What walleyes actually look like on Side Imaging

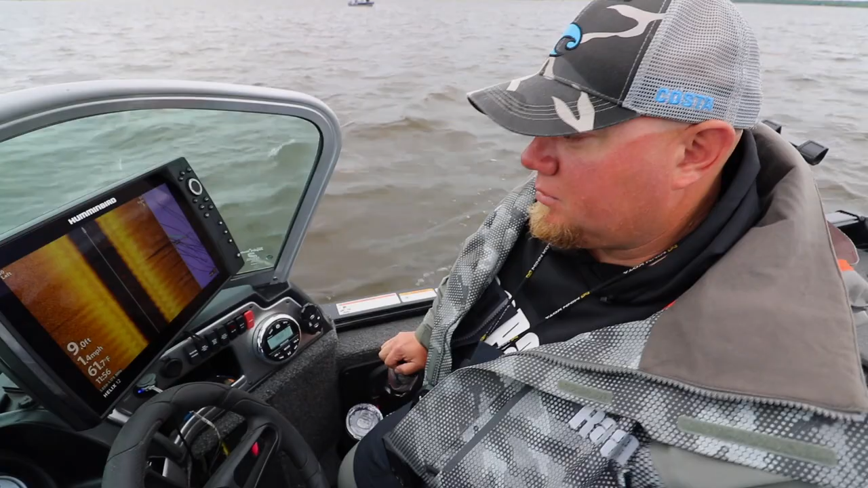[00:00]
so when I'm looking for fish smaller fish like that was a question on TW you like how how do you find smaller eater schools of fish so I classify that as you know like a 20 inch 19 inch and under and here's a good way to to do it two miles an hour and under you know like right here these are fish right there that's a fish that's a fish fish fish and how I know that
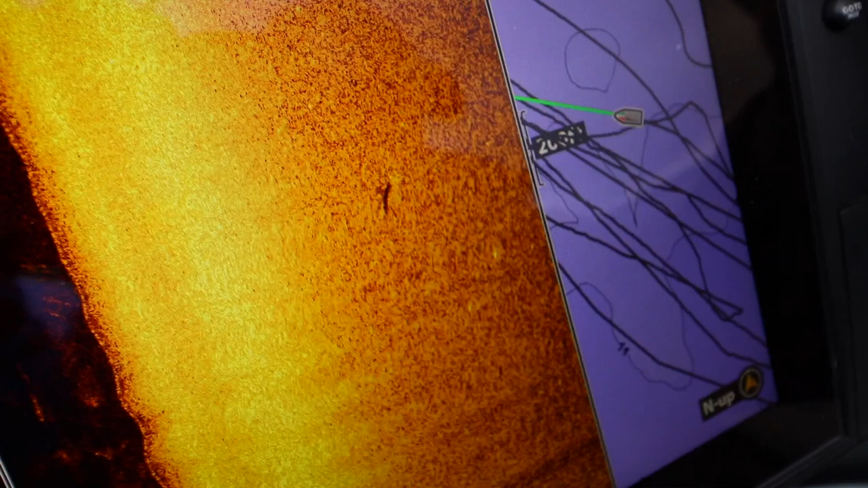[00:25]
is I can simply cursor over to that and
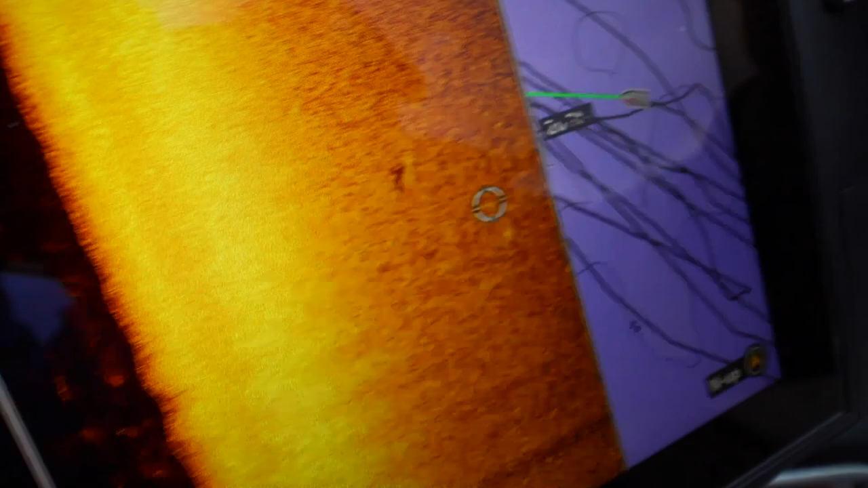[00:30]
blow it up and look at that those are fish one two three
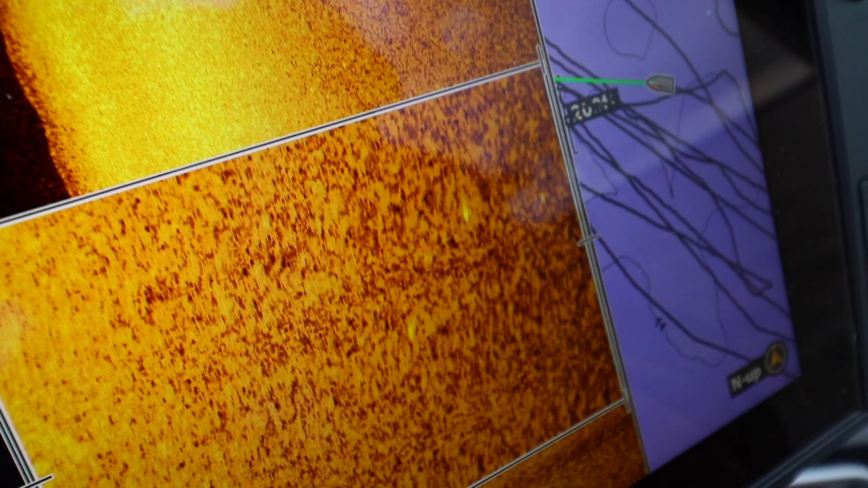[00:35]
this fish may be facing towards me a little bit because this returns a little longer that one's a little longer but
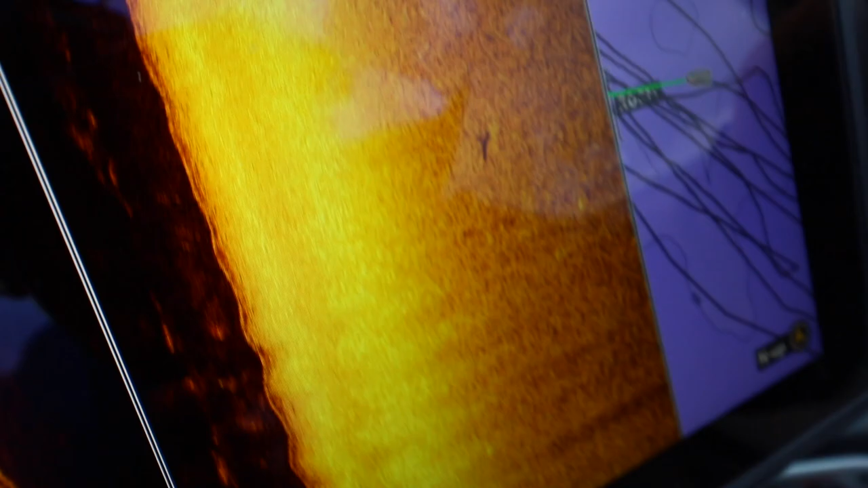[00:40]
that's it you slow down like right now I'm going point nine so your return on larger fish your beams gonna be able to peg that fish multiple times on smaller fish it's only gonna be able to hit it so many times so that's why instead of messing with settings I just slowed on the boat a little bit and start marking marking the fish if you look here here's a couple more and these these fish are not casting a shadow there's a fish fish fish they're not casting
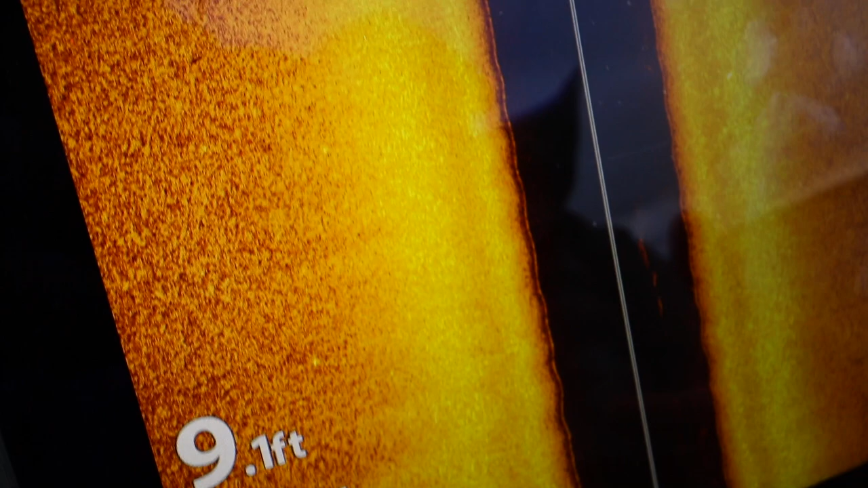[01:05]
On screen: depth 9.1 ft
a shadow there's another one on this side of the boat that tells me that those
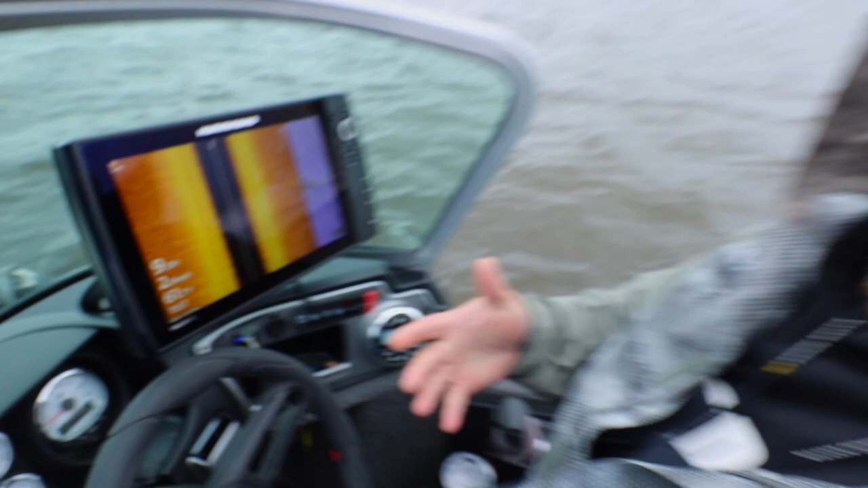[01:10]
fish are tighter to the bottom now when a fish cast a shadow it means it's higher off the bottom that's how I find fish on there
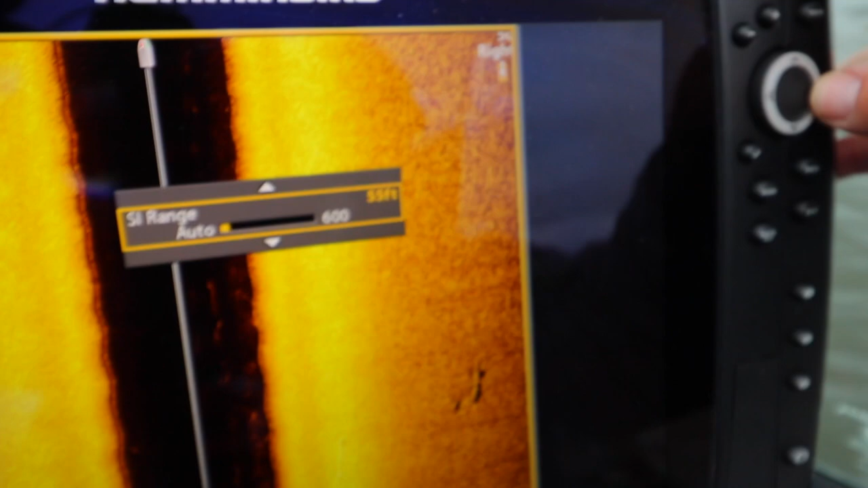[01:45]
the reason I have it set at 40 or 50 feet if I go into my settings and I go out to 70 or 80 feet I can still see fish
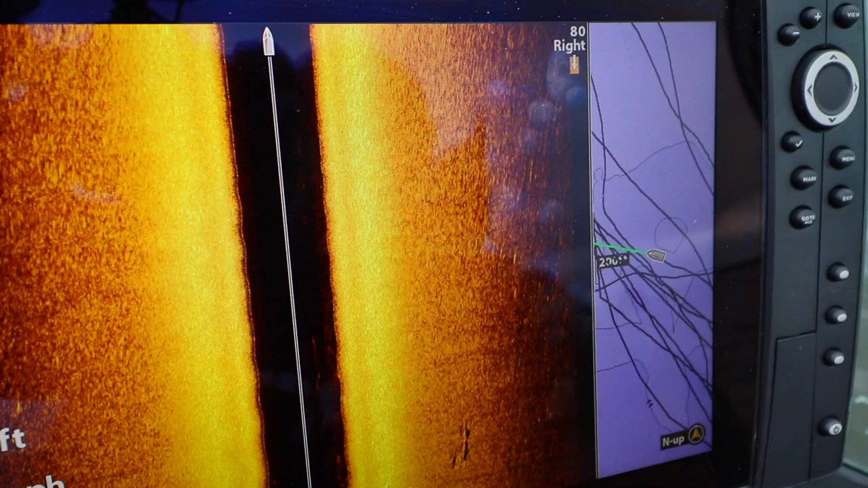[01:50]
in there right but my image is a lot longer and I'm targeting an area
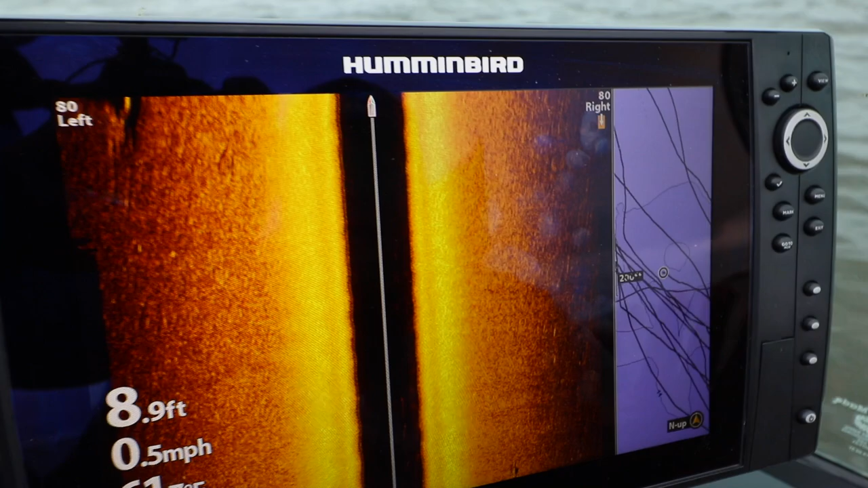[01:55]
On screen: depth 8.9 ft, speed 0.5 mph
right now I want to know how many fish are actually in you know this shallow flat area
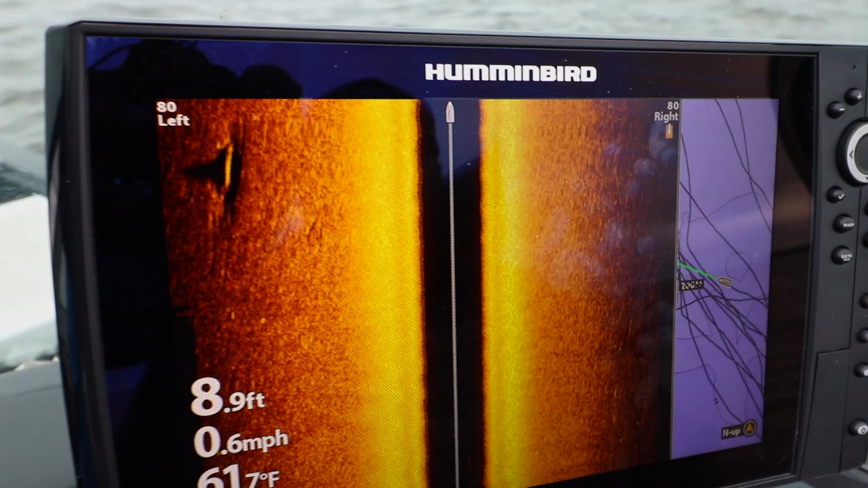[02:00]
On screen: depth 8.9 ft, speed 0.6 mph
I'm in right there I got below you know half mile an hour now I'm picking back up and it elongated the images again so when I speed up you see how my screen got a little clearer and
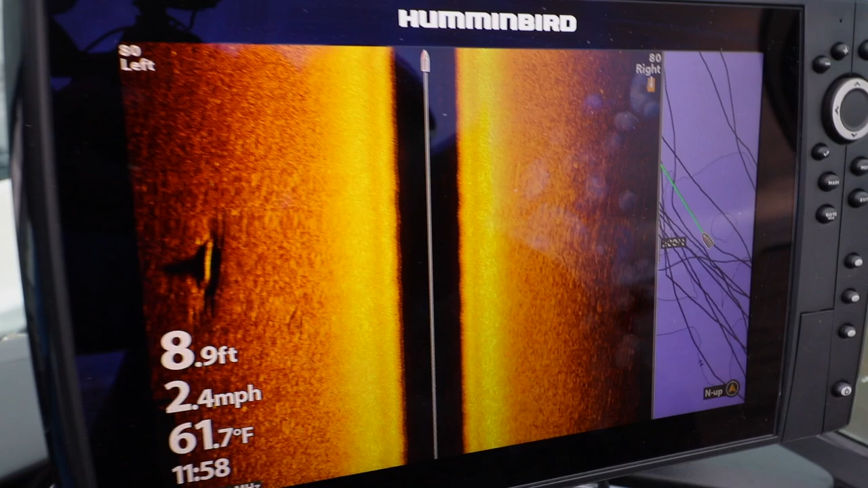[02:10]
On screen: depth 8.9 ft, water 61.7°F, speed 2.4 mph
again fish fish fish that one there is actually casting
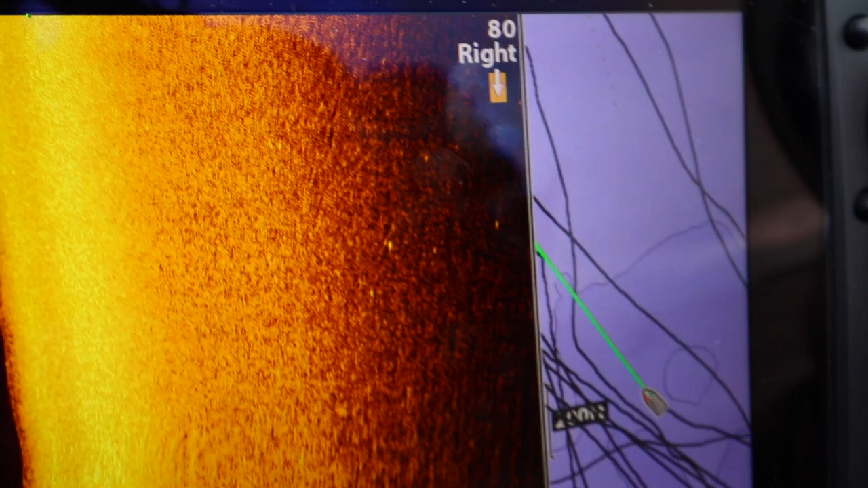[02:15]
a little bit of a shadow you can kind of see behind them so then I go in blow up that image
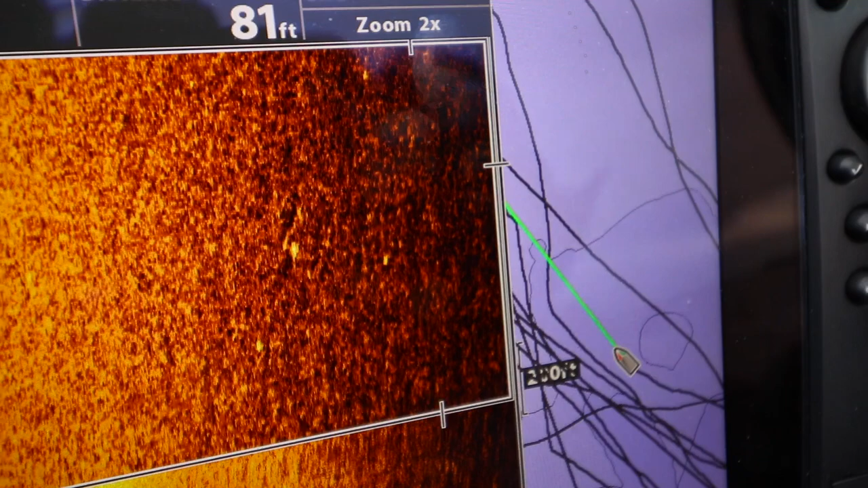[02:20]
and it's like oh there you go you know a little bit of a shadow there that tells me that fish is a
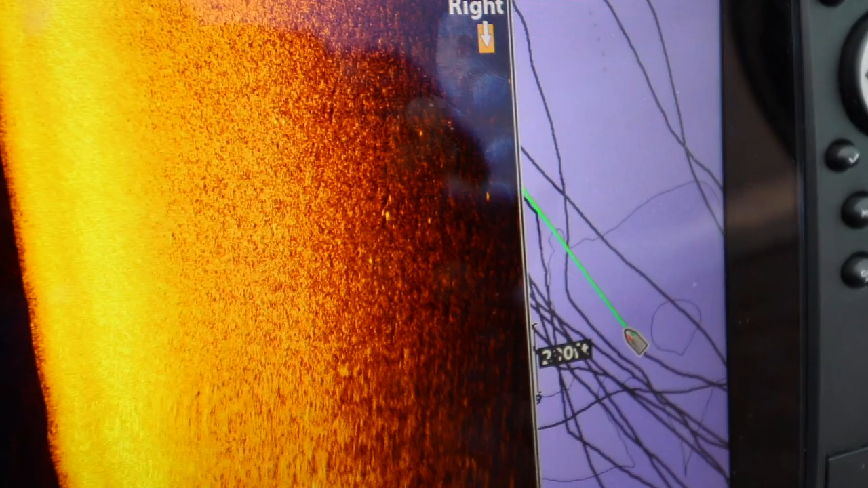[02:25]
little bit farther off the bottom stuff like this here that's a scraggly
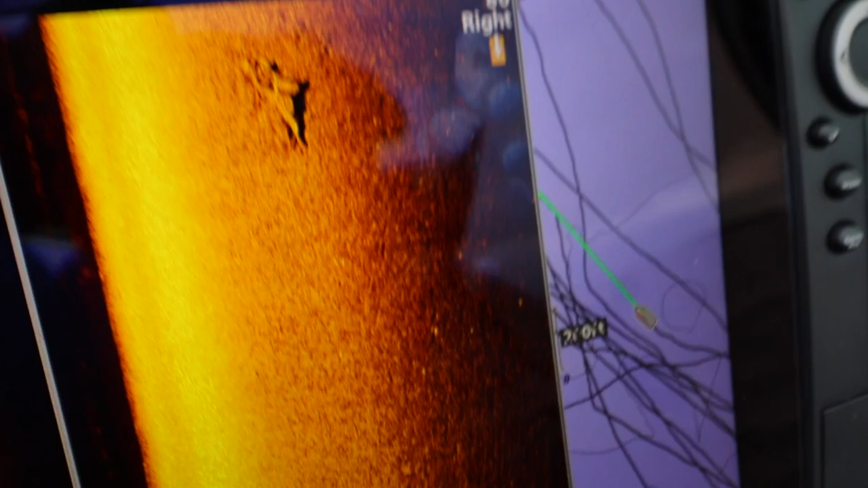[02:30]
little stick down there you don't want to be running your bottom bouncers do that guarantee that's a guaranteed snag
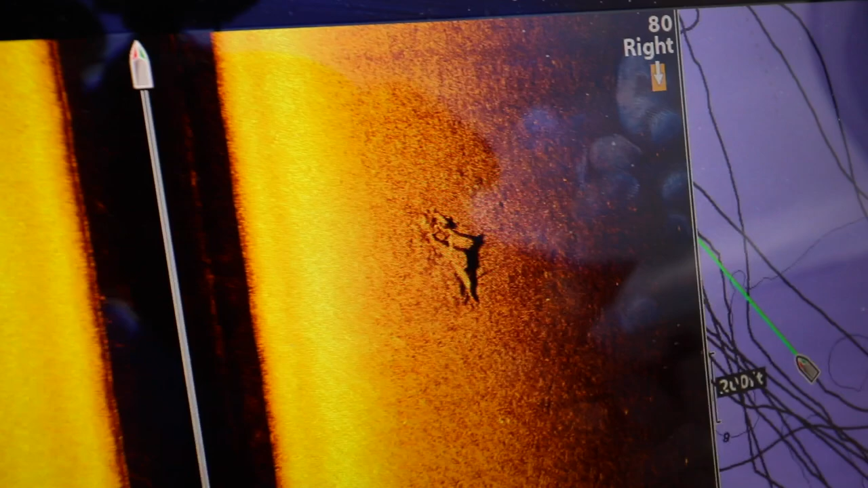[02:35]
right there but by utilizing your feet out
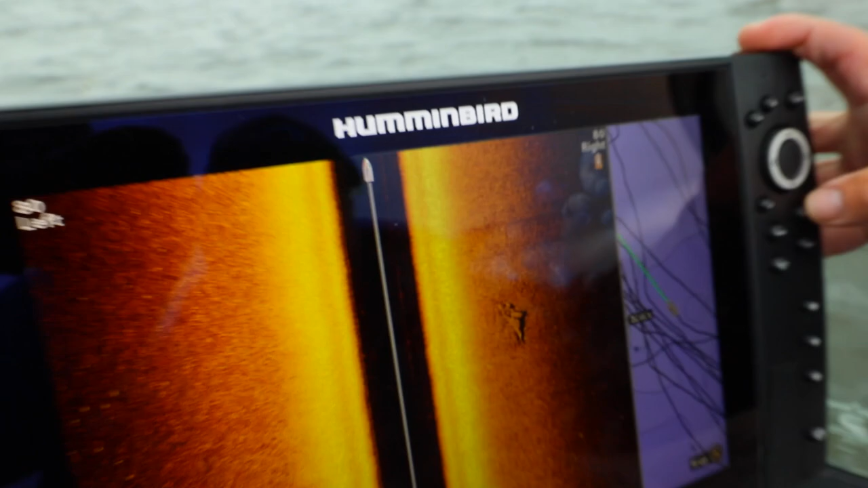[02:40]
like when I'm looking for bigger fish like here's a bunch of smaller fish in a school right here they're all peppered all over so I shrink down my viewable area you know down to I'd say 40 50 feet and that really lets me blow up my images let me it tells me where in the area I'm searching instead of dissecting it by a hundred foot sections and kind of going are those small walleyes in there aren't those small wise by doing like here you go here's a perfect example right here of a fish off the bottom
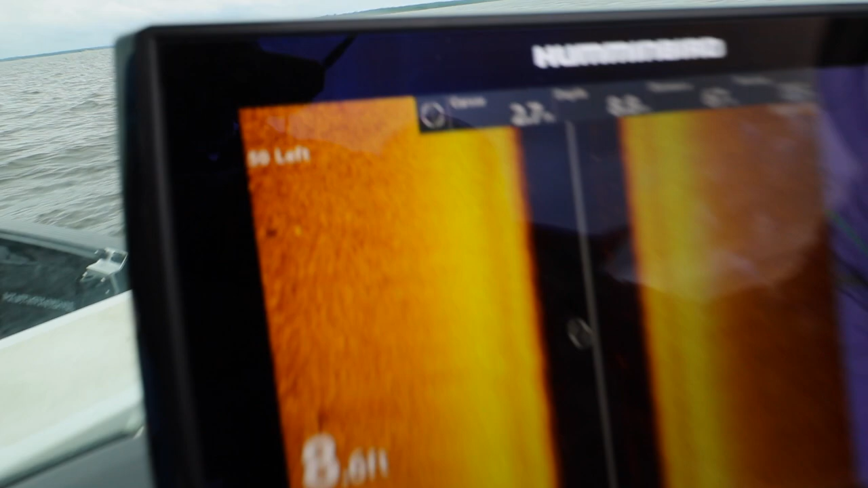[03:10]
right there fish off the bottom and if you need to I don't need to but you can blow
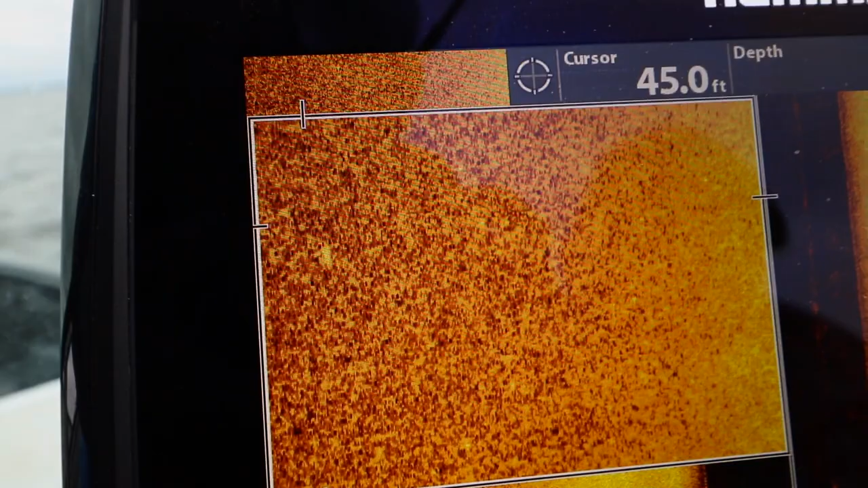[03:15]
it up and go okay fish shadow that fish is a foot and a half two feet off the bottom casting a